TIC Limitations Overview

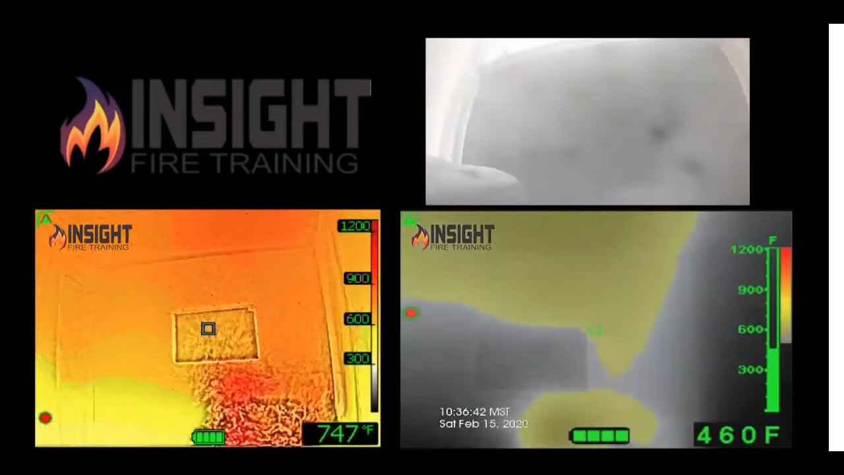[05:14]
So that means we shouldn't be standing up and sticking it in an exhaust. Other limitations to the camera. They've told me a long time ago, ticks can't see through anything except smoke technically. Long wave infrared radiation travels through the smoke and the camera picks it up. When I'm looking at a double pane newer energy efficient window, I'm not going to pick up the heat on the other side of it as much as heat is being transferred in different ways.
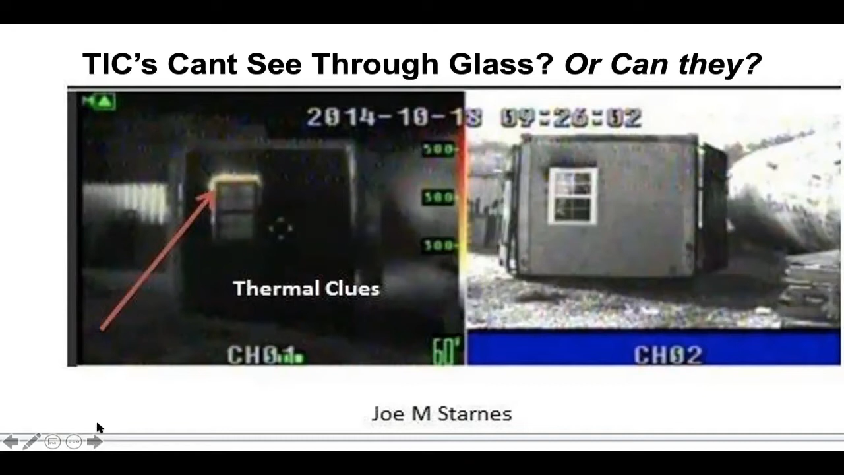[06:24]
I just have to know how heat transfers through it. Thermal bridge is a fancy word for conduction or heat loss in a structure. Engineers hate that term because they're trying to stop energy from being lost from your house for the building so they make it more energy efficient. Now let's look at the contraindication of you can't see through glass.
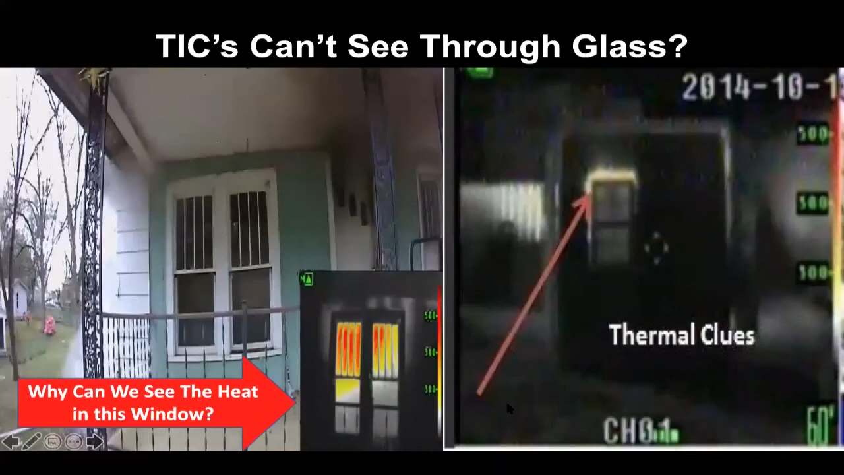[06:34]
It depends more of what you're looking at than what you're looking through. The windows on the left are late 1800s, early 1900s glass. What's the difference between that and double paned newer glass? Older single pane glass, single pane, there you go, also had lead in it and the reason we don't put single pane glass in newer homes is infrared energy travels straight through it and you lose your money.
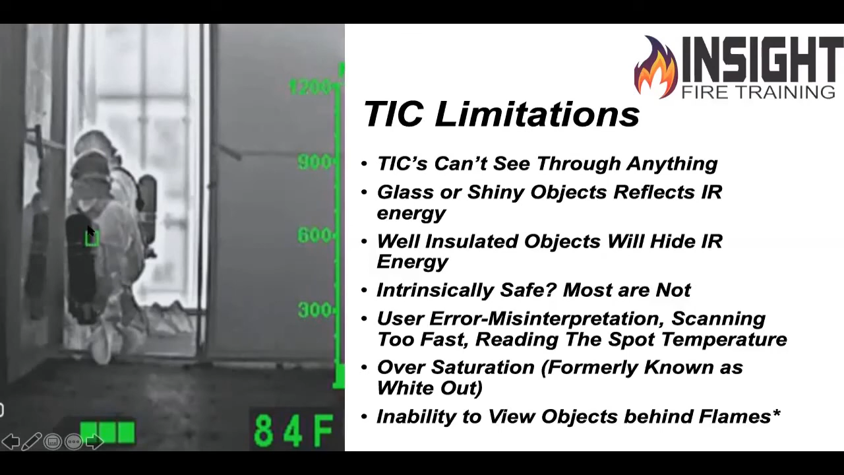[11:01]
On screen: spot 84°F
If you notice here the two firefighters through the door, you see to the left of that firefighter closest to the door, his or her reflection in the wall. Also pay attention for when we talk about this in class. Notice their bottles are dark. That's very important for you if you're looking for a downed firefighter to understand that a dark bottle means they're breathing. So as we close, I want you to discuss several things with your firefighters. Most of all, how are you going to use this? How are you going to tell other firefighters how to understand and interpret this? We're going to give lesson plans to your department on how to show this information and share it. But this is a little gee whiz question to leave you and ponder this.
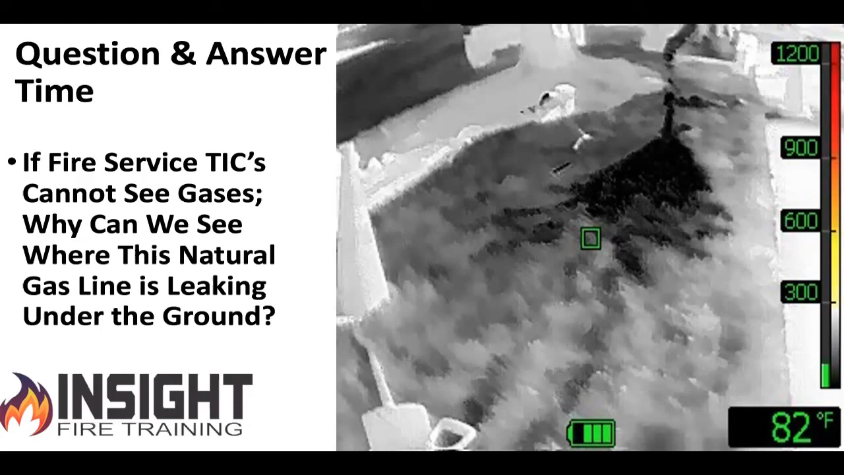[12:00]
On screen: spot 82°F
Think about it. It's 110 degrees. What temperature is the gas pumped at and how does that affect the dirt? I'm not seeing the gas leaking. I'm seeing something else. Just because we can't see certain things doesn't mean we can't see the effects of that.